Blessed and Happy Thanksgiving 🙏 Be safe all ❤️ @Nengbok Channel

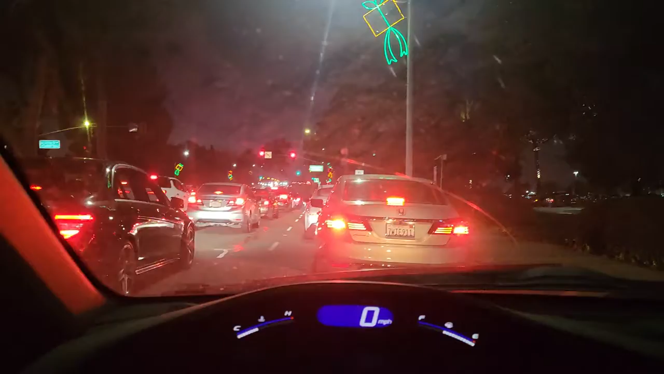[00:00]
Uwi na tayo, guys. Galing work, galing grocery. So dark. Malis tayo. Madilim. Uwi tayo, madilim. So cold. Thanksgiving Eve. Bukas Thanksgiving na. Thank you, Jesus. Please send us home safe.